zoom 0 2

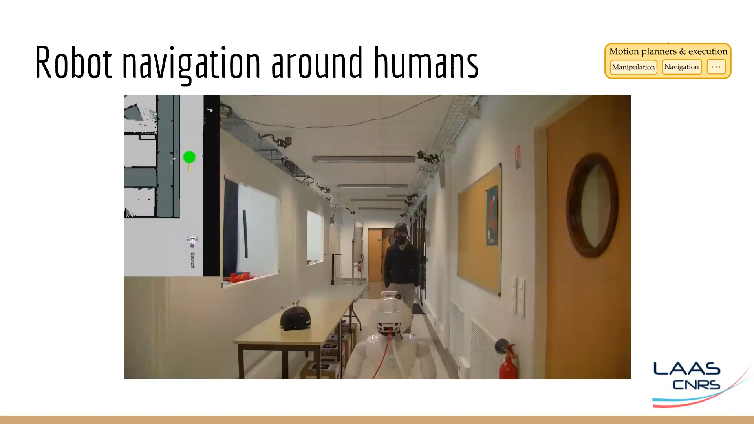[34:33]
So, it kind of backs off slowly and then waits on the it's for the human until the human crosses the pathway. So, yeah.